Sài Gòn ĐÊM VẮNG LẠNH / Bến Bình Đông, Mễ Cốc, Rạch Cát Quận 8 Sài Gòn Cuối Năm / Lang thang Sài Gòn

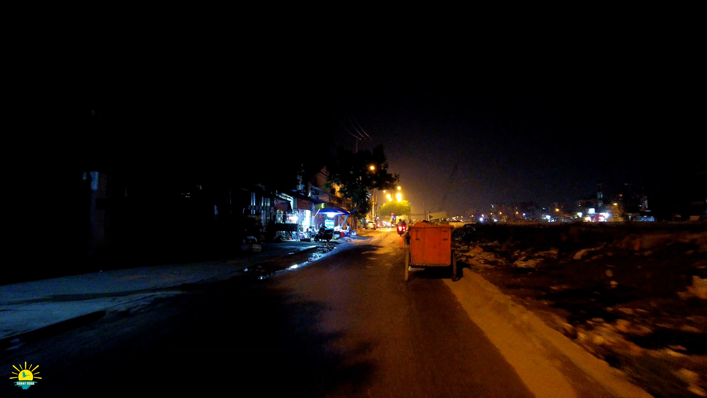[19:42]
Nhưng mà người ta đi cúng dường đó anh chị, xin được, xin bà được cái phước, rồi đi cúng dường, thế từ từ ngôi chùa xây rất là lớn. Đó, bờ đê công trình cũng đang làm, bên bến Phú Định bên kia cũng làm. Đây là cái ngôi chợ, qua cái ngôi chợ Vạn Nguyên tới cầu số 3 mới tới chùa Quan Âm, chợ Vạn Nguyên đây anh chị.
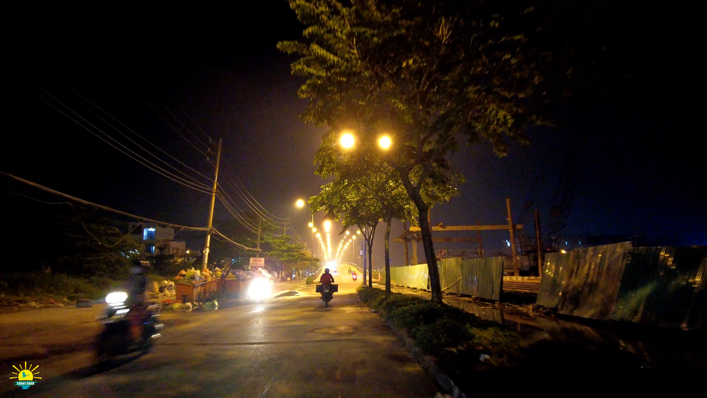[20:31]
Khi mà đi vào khu Rạch Cát thì nó có chợ sáng và chợ chiều. Đây, cầu ngang số 3. Và chúng ta đang chạy trên bến Mẹ Cóc nha anh chị ha.
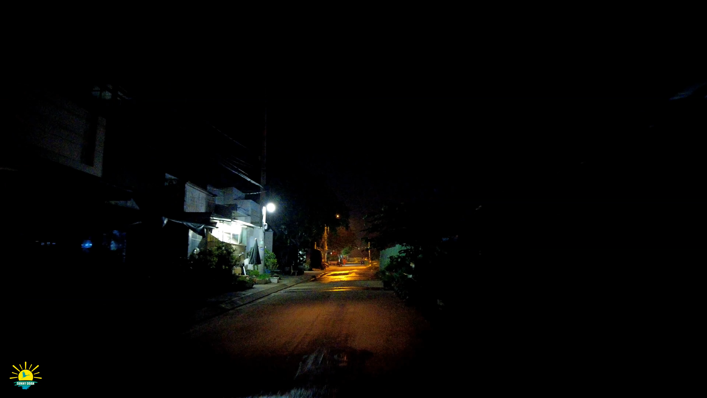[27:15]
Anh chị yên tâm nha, ở đây thì không có vấn đề gì mà phức tạp đâu anh chị. Vẫn còn đèn đường mà, vẫn còn nhà dân người ta mở cửa. Đây chợ Rạch Cát. Chợ Rạch Cát chìm trong màn đêm. Bên trái nha anh chị ha, chợ Rạch Cát chìm trong màn đêm. Đây cái ngôi chợ Rạch Cát nè anh chị.
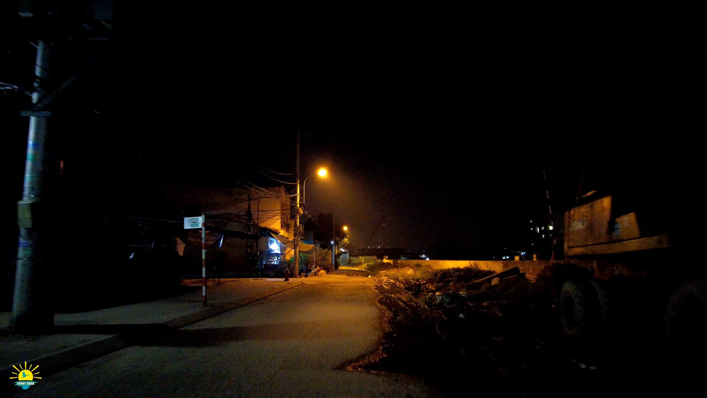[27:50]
Chợ Rạch Cát đó mà trái á. Chắc tối quá anh chị cũng không thấy rõ đâu. Mình rồng ra phía sau bến Nguyễn Duy.
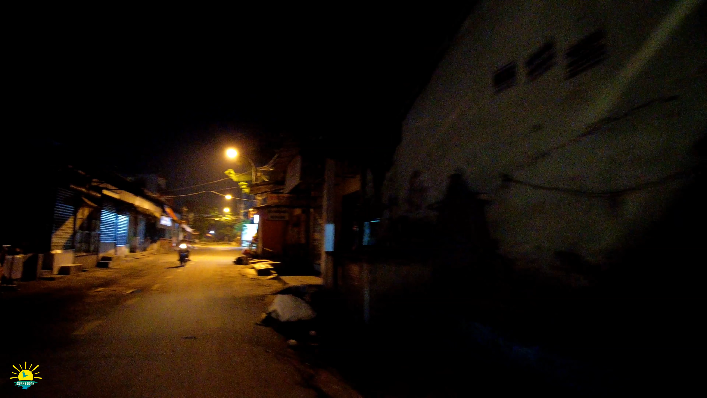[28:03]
Có chuyến đò ngang Rạch Cát để đưa mọi người dân đi qua xóm đảo Phạm Thế Hiển. Chợ đó.
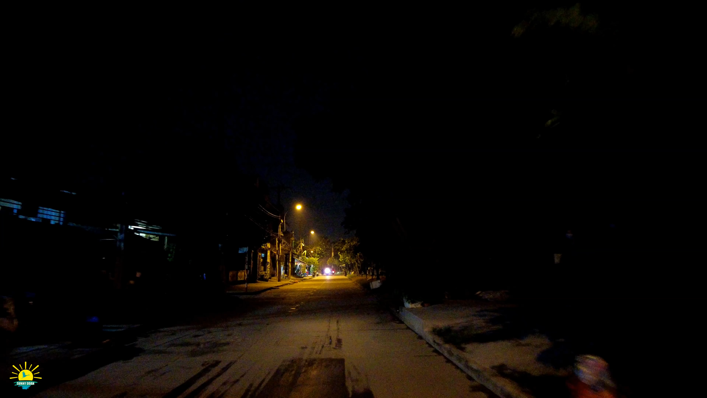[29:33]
Đêm mịt mù tĩnh lặng, bến Bình Đông, bể cốc Rạch Cát, bến Nguyễn Duy. Và hy vọng rằng mọi chuyện bình an sẽ tới thôi.